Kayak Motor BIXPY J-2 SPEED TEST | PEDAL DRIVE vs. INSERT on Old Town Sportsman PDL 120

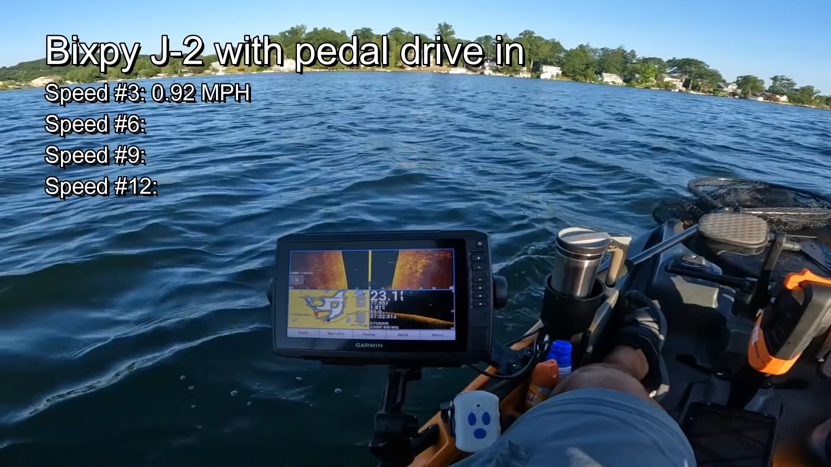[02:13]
Speed six, 1.8. Well, it keeps going up, so let's just keep monitoring until it actually starts going down. So far, the highest we got was 1.9. Okay, it's 1.88. I think that's fair to say. It's 1.88. All right. Now we've kind of gone, it's kind of a crosswind here. Um, let's try speed nine.